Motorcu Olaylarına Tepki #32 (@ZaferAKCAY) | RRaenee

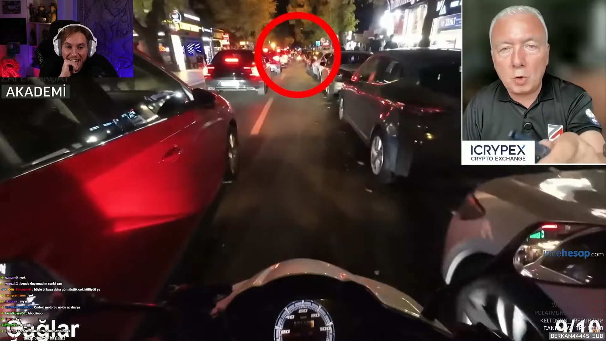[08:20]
Polis önüne çıkıyor durdurmak için bir şeyler. Nasıl kaçıyor? Baba baba düştü la. Ama orada kaza yapıyor. Şimdi beter olsun. Bu bu. Ben bunu söylüyorum yani. Sen polisten niye kaçıyorsun? Bir de polise çarpmak pahasına kaçıyorsun. Bir polisimiz ölmüştü öyle. Harbiden öyle bir şey de olmuştu. Mekanı cennet olsun.